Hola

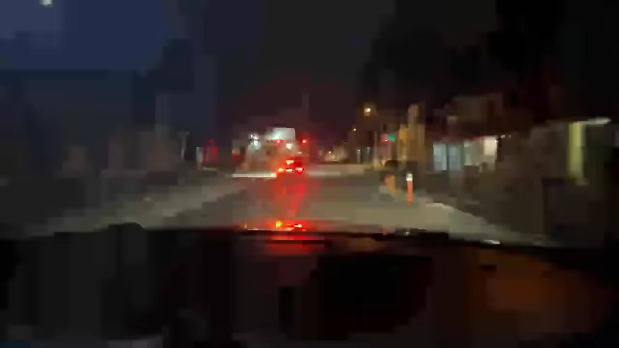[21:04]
Miren, vamos en la camioneta y no hay tanta luz, comas.